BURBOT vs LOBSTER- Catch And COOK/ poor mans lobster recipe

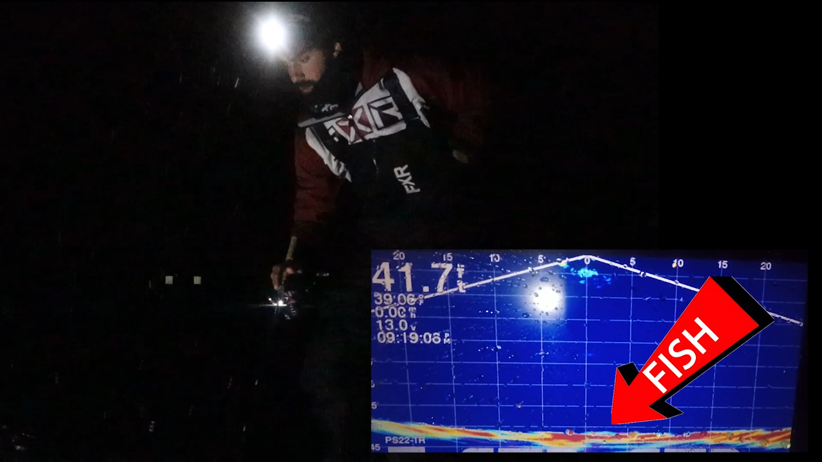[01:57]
see one that one I'm got one yeah I'm on I
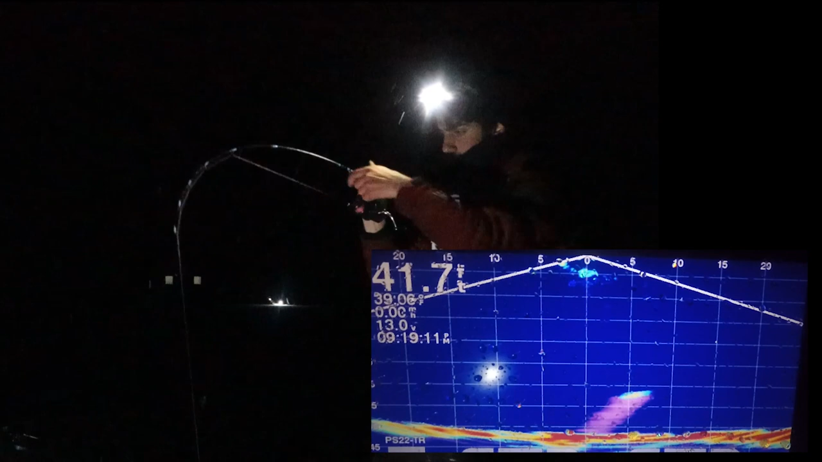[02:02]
saw him too yeah that's a bird for sure oh this is a big burby oh baby